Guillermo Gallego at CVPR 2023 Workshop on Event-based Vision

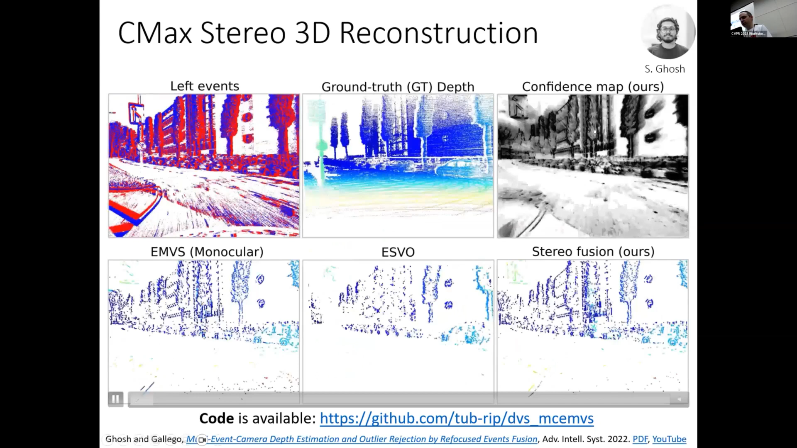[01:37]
where we are extending the monocular one, EMVS, and we are comparing it with the ground truth from the LiDAR and ESVO.